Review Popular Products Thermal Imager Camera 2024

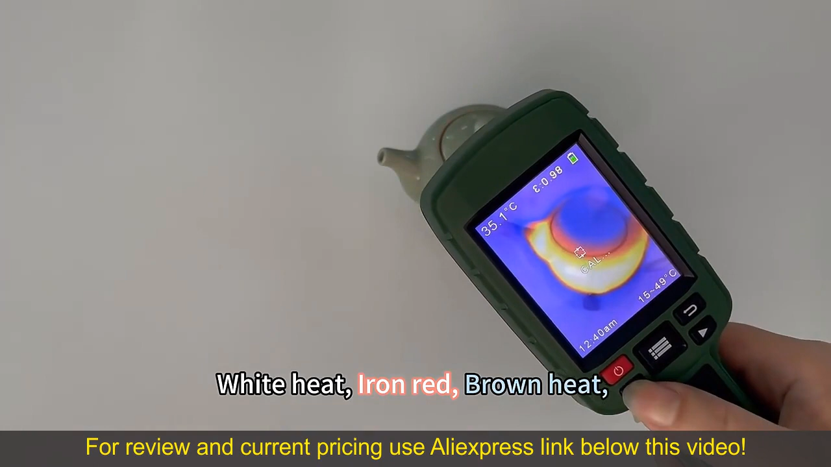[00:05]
On screen: spot 35.1°C
White heat, iron red, brown heat, rainbow, pseudo color, cool color, lava. Let's take a look at its imaging effect together. This cup contains centigrade 90 hot water.
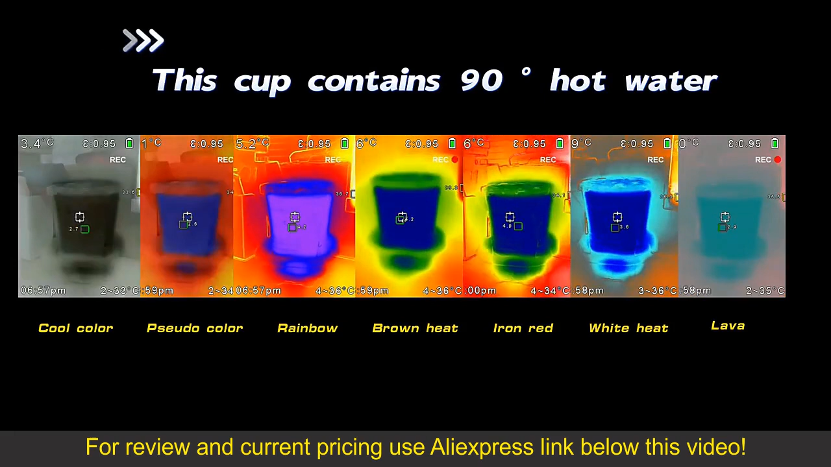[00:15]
This glass is ice water with ice cubes added.